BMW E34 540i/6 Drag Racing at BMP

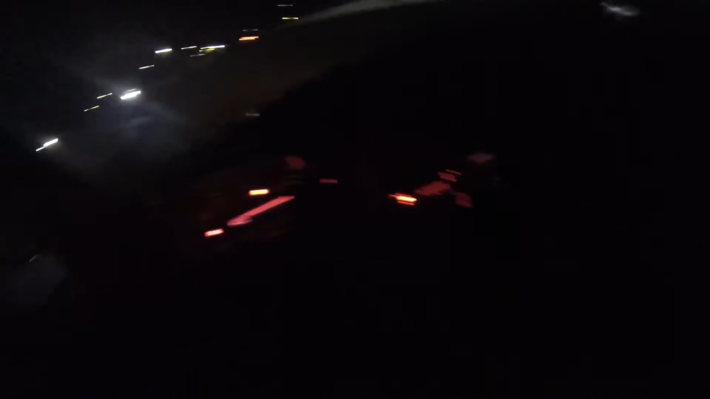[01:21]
Oh I broke traction fuck I didn't slip it damn it
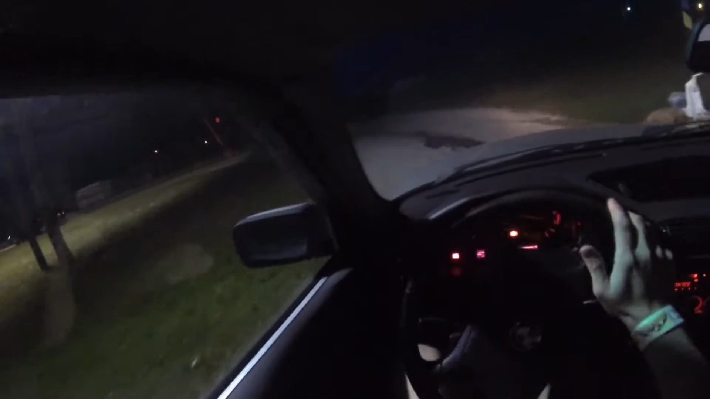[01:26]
I didn't think I could break traction, but I did Fuck me. Oh, well
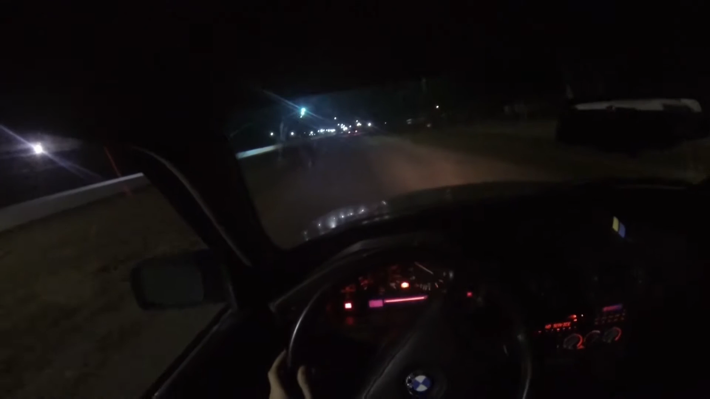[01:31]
Thank you Okay, so I did a 16.09
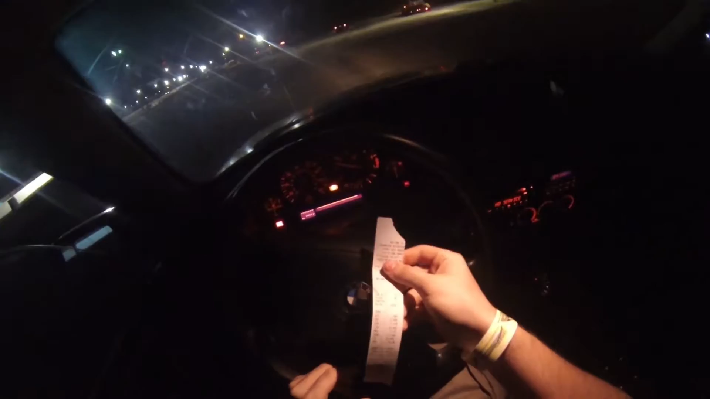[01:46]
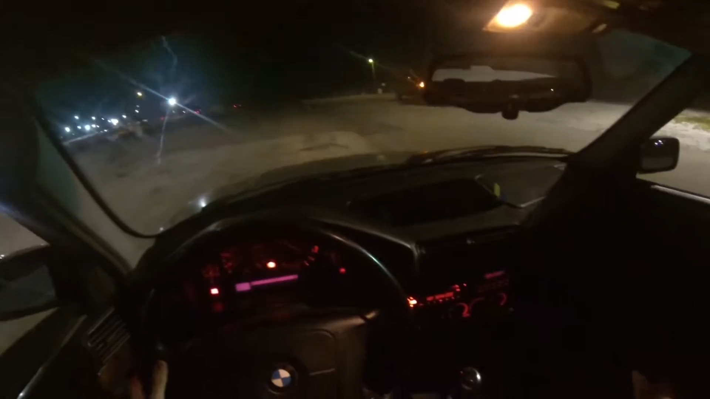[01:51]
16 dead at 93 miles an hour pretty shit